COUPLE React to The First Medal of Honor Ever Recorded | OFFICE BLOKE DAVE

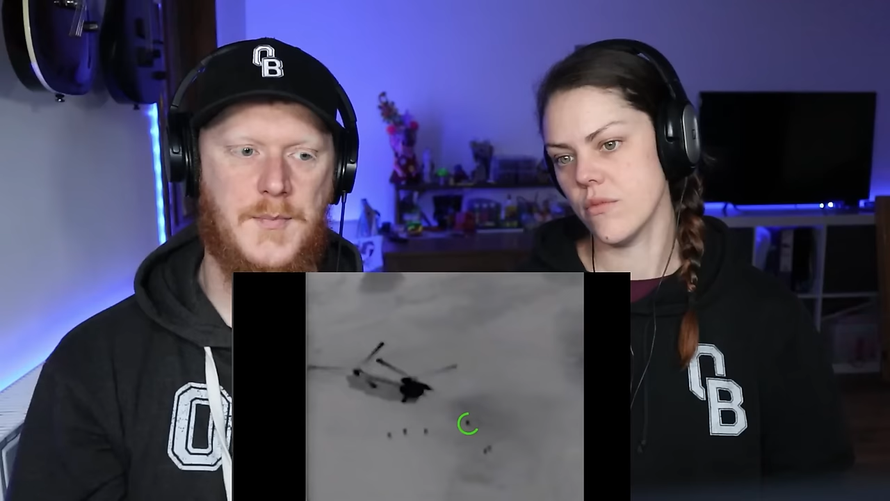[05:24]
is the second individual to exit and immediately moves in the direction of the summit